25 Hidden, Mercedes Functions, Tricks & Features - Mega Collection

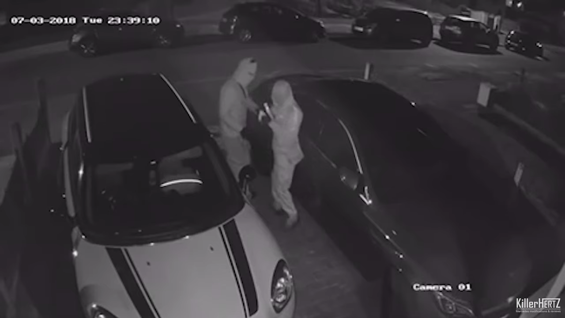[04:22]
this car security system we've all seen those horrible cctv images in the middle of the night of thieves using the equipment to clone car keys allowing them to easily
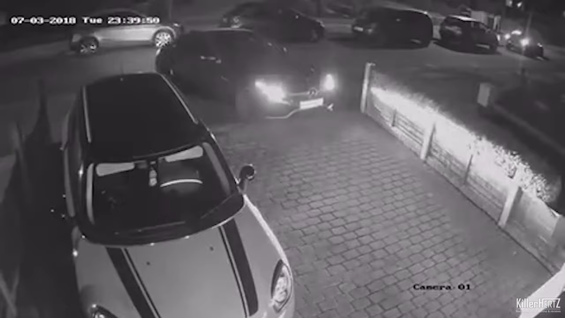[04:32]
drive off and steal people's vehicles with relative ease it appears mercedes have taken note of this and have added another option to the security systems